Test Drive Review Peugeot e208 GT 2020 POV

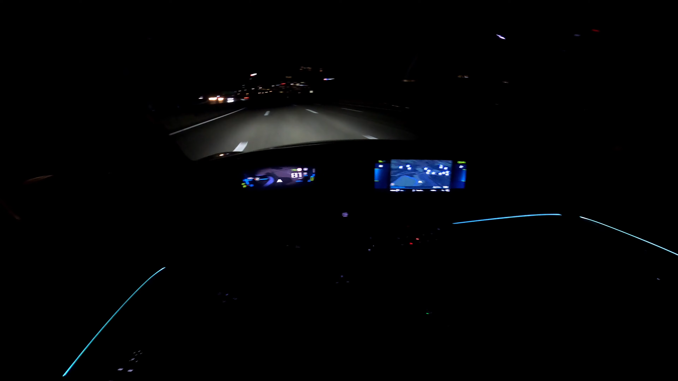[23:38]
It's a big phone, and you have place for, still place, plenty of space for the big phones to charge it wireless. You have USB-C, USB normal right there. Look how silent, look how easy it is to drive it in the city. I'm first, I can even go there on the light. The other cars are way behind me. And I didn't accelerate, I just start normally, and they're 20-30 meters behind me. So, so easy. Also, the bumps here, it is comfortable.
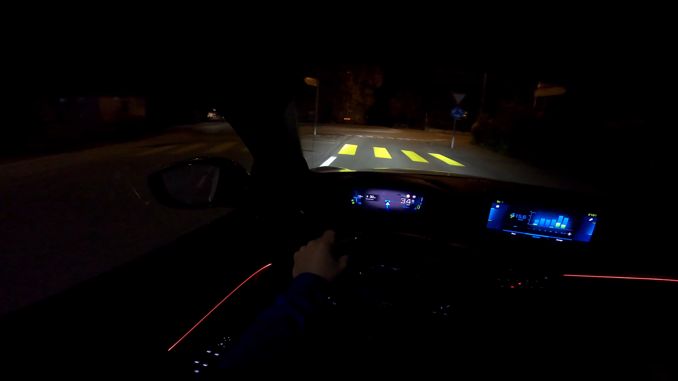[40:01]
Also, the car come with emergency brake in case of someone come in front of you right now, the car will brake. Also, it comes with all kind of safety technologies on it, and that's quite impressive. Also, you can see the auto dimming. It's dimmed the lights down, so the car in front can still see you. So it's pretty simple to activate autopilot.
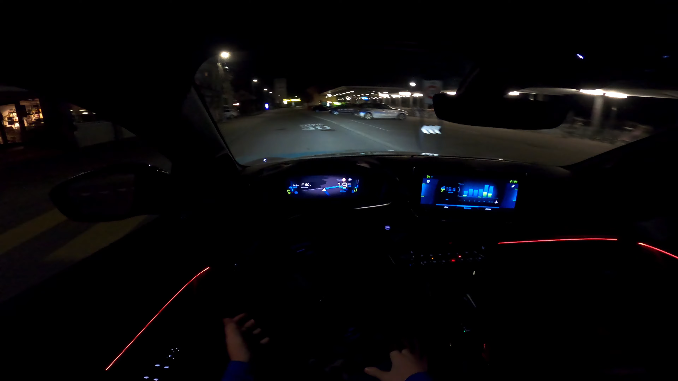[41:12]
If I go to shop, I will probably charge it there as well in the same time when I buy something. So I don't even worry about that. It's more than enough for my daily driving. So anyway, yeah, we are almost at the end of this trip. Also, you can see right now the high beam right here in the city. We are driving in the city a little bit, and it's such a pleasant.
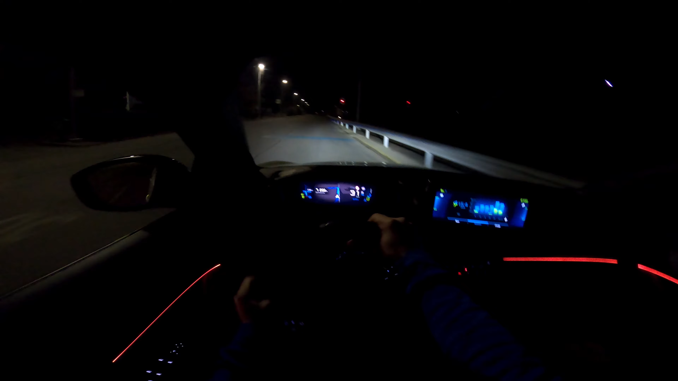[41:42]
Also, the suspension are super good, even if, as I said before, I hear some reviewers, some guys from the press that they test the car, that the suspension are stiffer because the car is heavy. And I don't know if this is true. The car have McPherson suspension in the front, and I take a bump right now, you don't even feel it. In the back, you have also special suspension from the French.